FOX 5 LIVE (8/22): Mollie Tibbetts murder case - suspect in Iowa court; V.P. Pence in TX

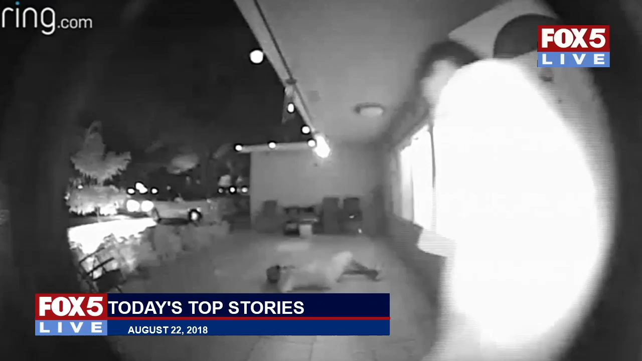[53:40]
And you know, I went and checked to see, I thought someone might be playing a prank on me. No one was. My hand and my leg. Please tell me I've been shot for real.
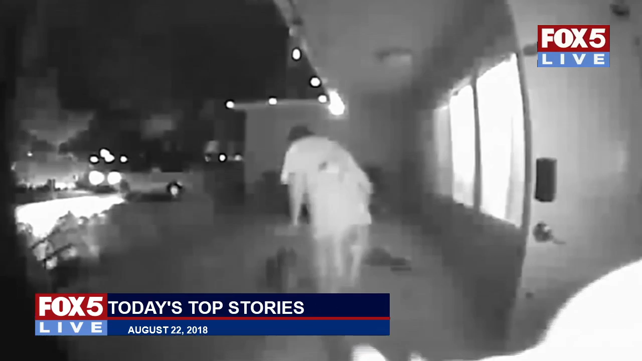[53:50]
Hey, call 911. All right, hold on, buddy. We'll take care of it. He actually knocked on the door.
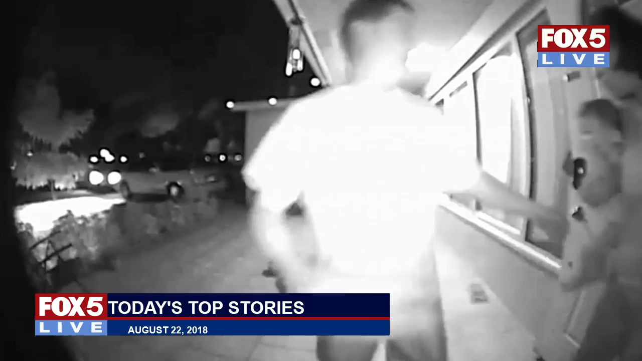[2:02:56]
All right, hold on, buddy. We'll take care of it. He actually knocked on the door. So that shows you that that camera just seen the motion and started rolling. The encounter caught on a doorbell camera.